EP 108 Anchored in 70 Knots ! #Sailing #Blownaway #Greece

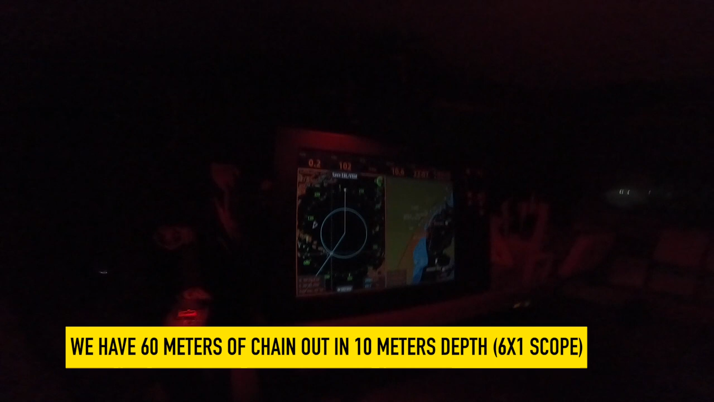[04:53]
We have on board blown away a little item called a Vespa Watchmate and this little gray scale screen shows me the distance to the anchor,
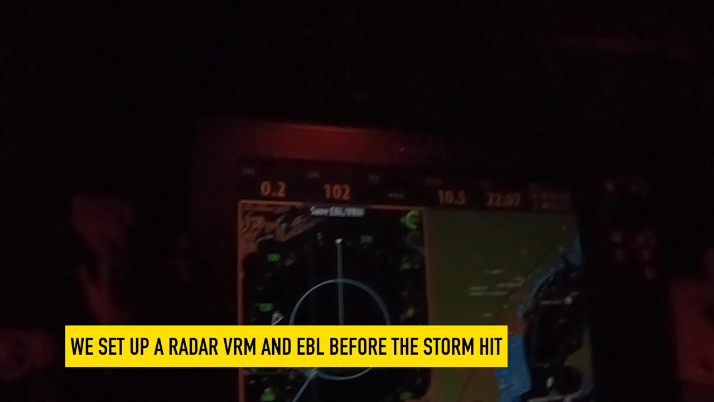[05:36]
It was like 50 something when I looked at it earlier and 0.8 or 0.7 and we've still got yeah 0.07 so we've still got exactly the same range in bearing to that headland.
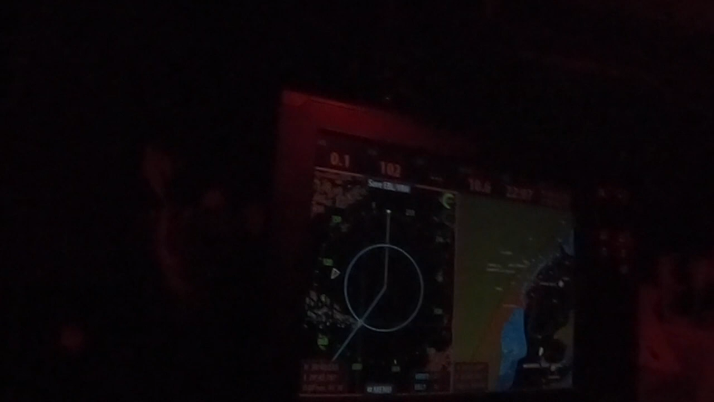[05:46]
We also have our radar active
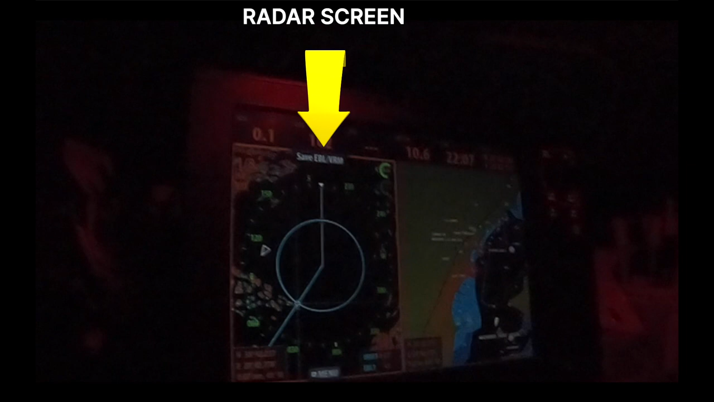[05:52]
Our radar is currently showing the headland behind us
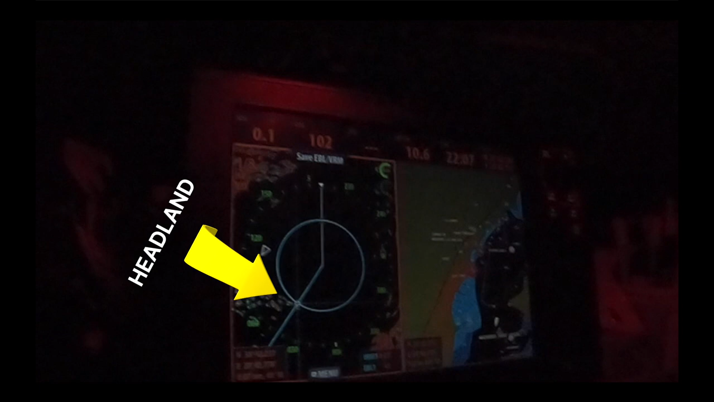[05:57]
On AIS it is showing one anchored vessel.
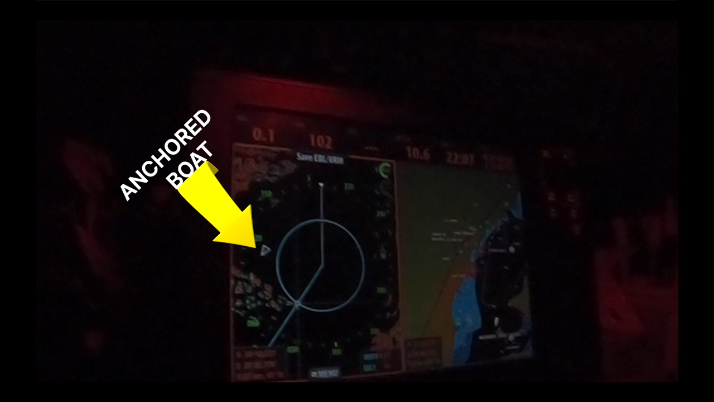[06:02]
The variable range marker is showing the distance to the headland and the
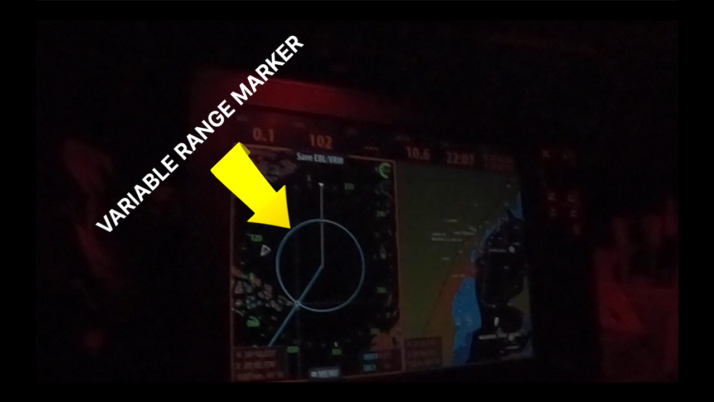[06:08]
electronic bearing line is showing me the bearing to the point of the headland the exit
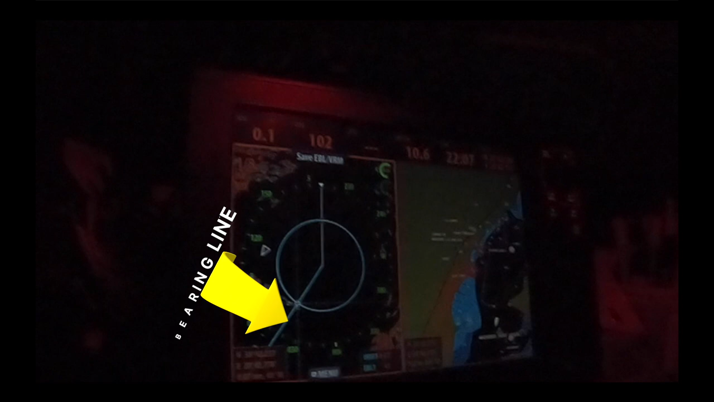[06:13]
of the harbour and running on a split screen we also have our electronic chart available and we can use any or all of that information to tell us if our anchor is dragging
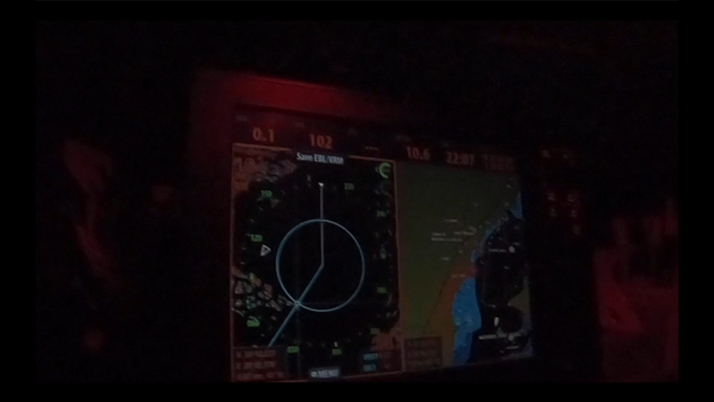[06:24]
or if we have a problem something coming towards us or if it really turns desperate we can leave the harbour using our radar and chart plotter
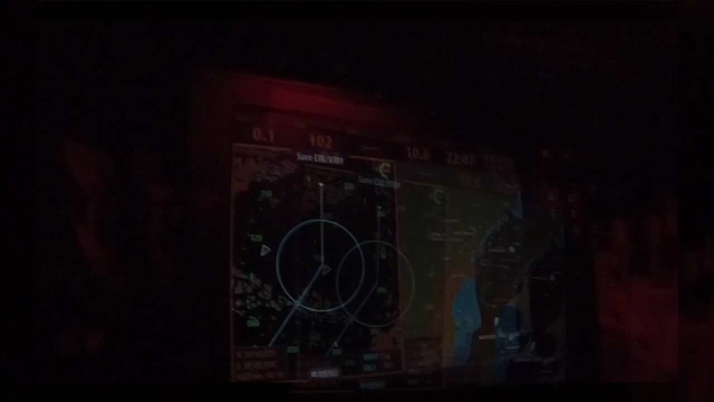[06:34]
It's between 45 and 70